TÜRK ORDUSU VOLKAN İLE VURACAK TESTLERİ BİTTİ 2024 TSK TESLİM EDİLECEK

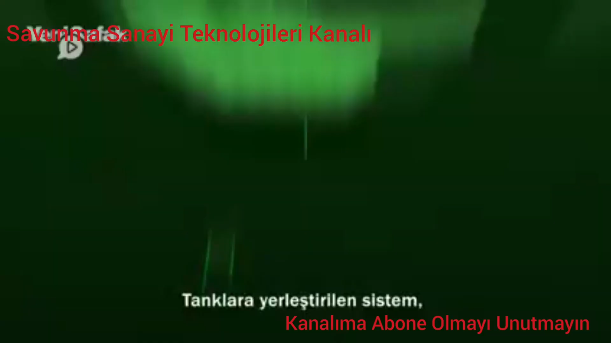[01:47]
Tanklara yerleştirilen sistem, nişancı ve komutana gece ve görüşün sınırlı olduğu toz,
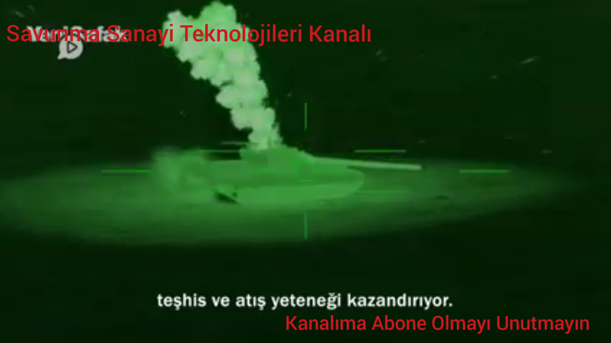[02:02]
Sistemde yer alan pasif termal görüntüleme işlemi ise düşman tarafından tespit edilmeden gözetleme ve atış yapmayı mümkün kılıyor.